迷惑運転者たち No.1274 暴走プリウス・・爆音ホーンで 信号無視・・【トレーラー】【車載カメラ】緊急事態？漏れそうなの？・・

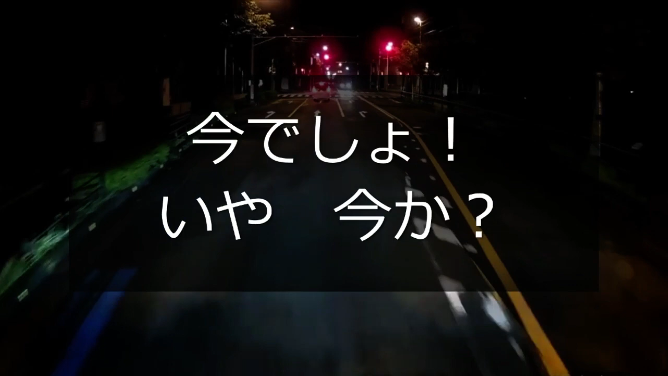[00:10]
無理あるじゃん。どこまで出てんだ、おい。まだ右折がついてる時に行けば、
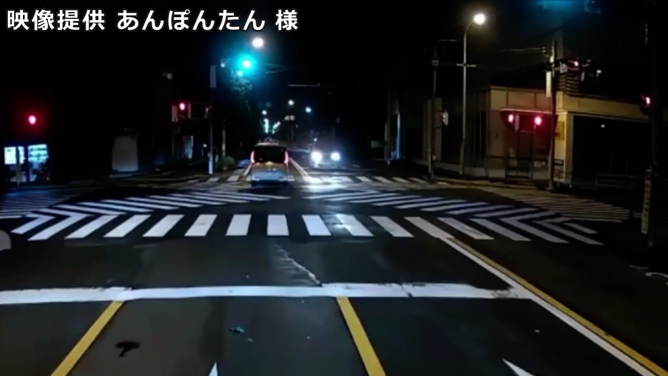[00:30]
まだしもさ、こっちが青になってから突っ込んじゃったね、わざわざね。さらに危険な方を選んだぞ。さすがアルちゃんだね。